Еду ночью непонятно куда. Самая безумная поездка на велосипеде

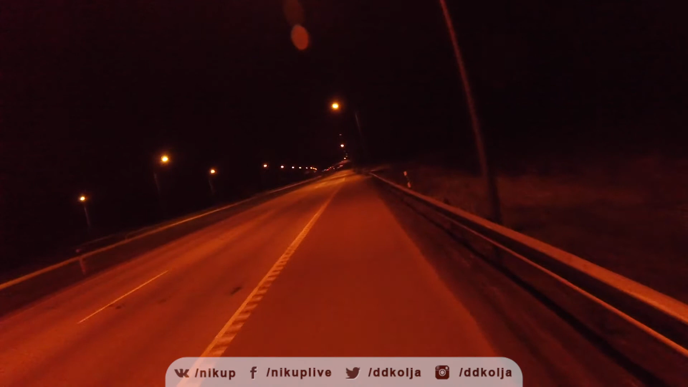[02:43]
Ух, вот здесь пятачок освещенный, потому что дальше идет виадук. Ну, и, собственно, поэтому он и освещен. И, честно говоря, я как будто из какой-то норы вылез на свет, потому что ехать, конечно, ну, блин, трудно ехать. Очень все тормозится. Говнюки и автомобилисты не выключают дальний свет и приходится буквально до полной остановки. Просто полностью останавливаться, потому что ты просто себя каким-то загнанным зверем чувствуешь,